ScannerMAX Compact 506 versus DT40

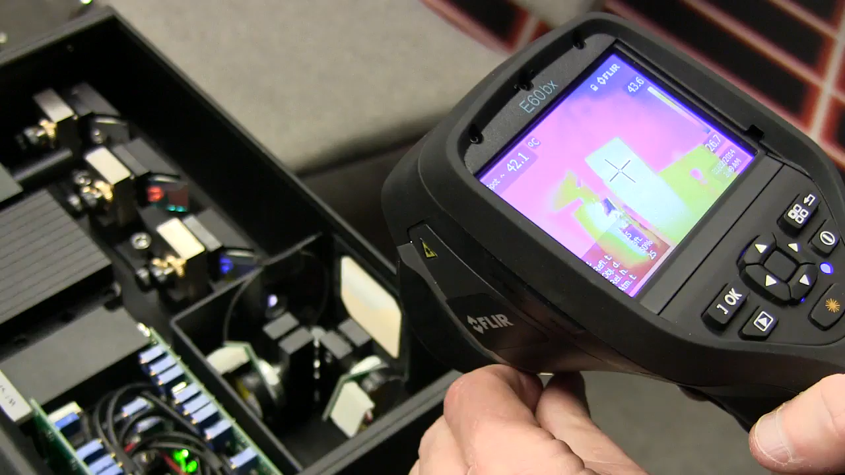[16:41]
On screen: spot 42.1°C
So the scanner block here is 42 degrees C, and the scanner itself here is 43 degrees C.
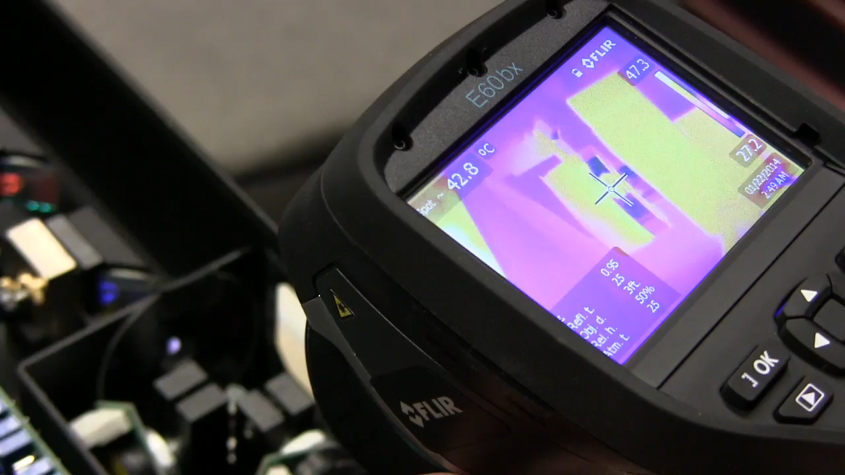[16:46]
On screen: spot 42.8°C
We'll take a look at the other axis.
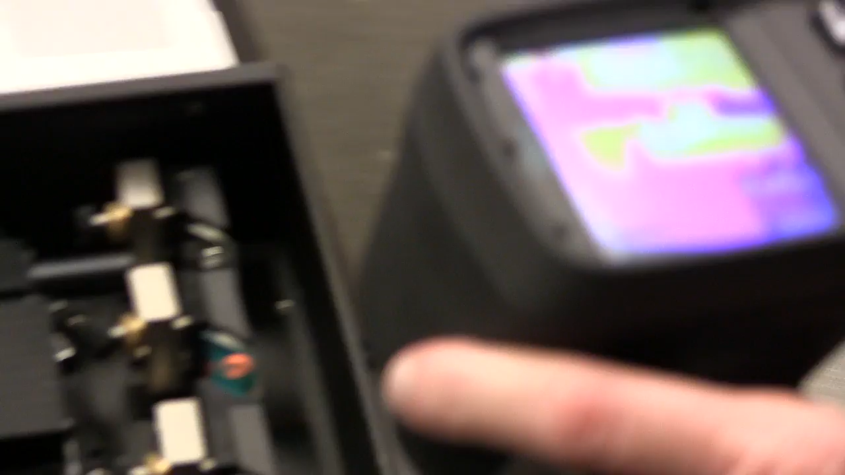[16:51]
The other one is, let's see, here's the other scanner right here, about
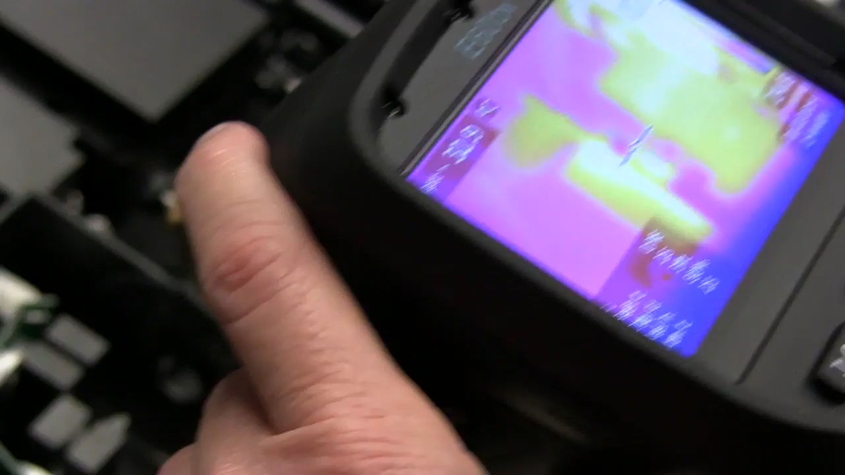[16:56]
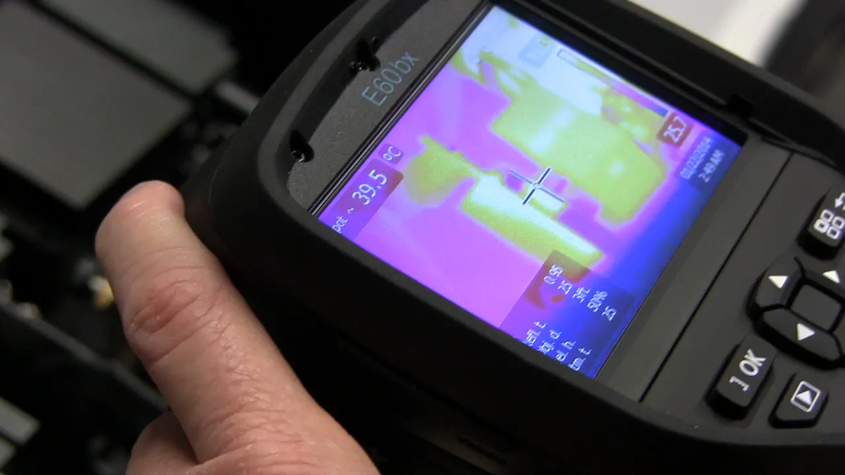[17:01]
On screen: spot 39.5°C
a bit more than 40 degrees C.
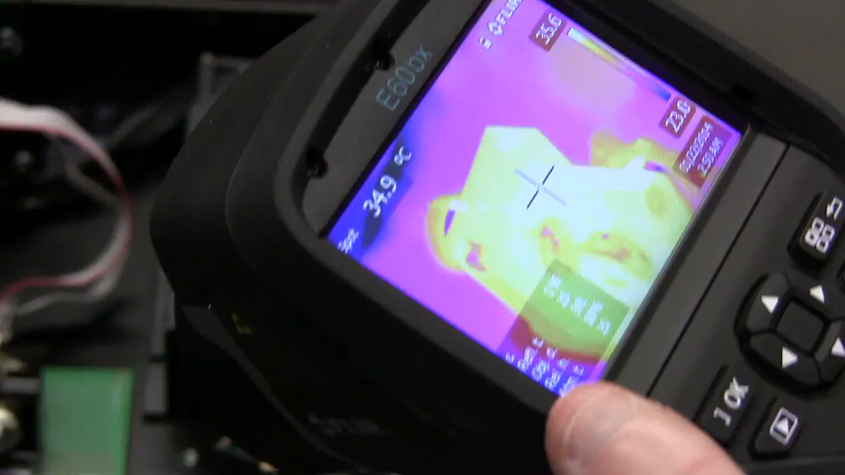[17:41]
On screen: spot 34.9°C
And we are at about 35 degrees C.